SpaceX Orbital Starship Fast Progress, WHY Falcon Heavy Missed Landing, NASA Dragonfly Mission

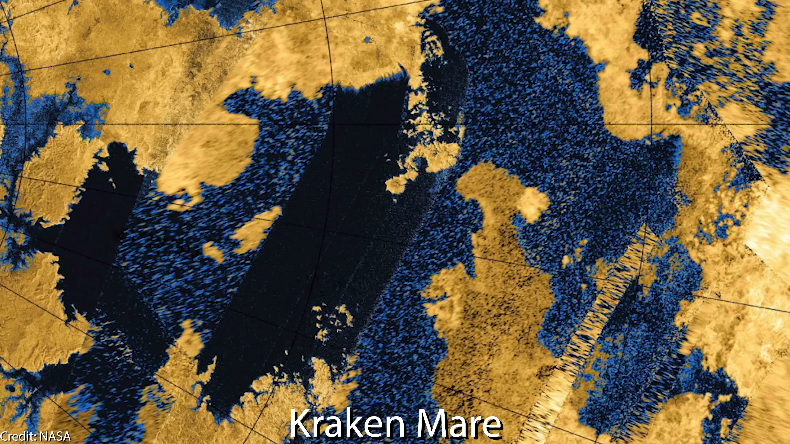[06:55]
Some of them, like Kroc Mare, are with an area of 400,000 square kilometers, as large as all the great lakes of North America combined.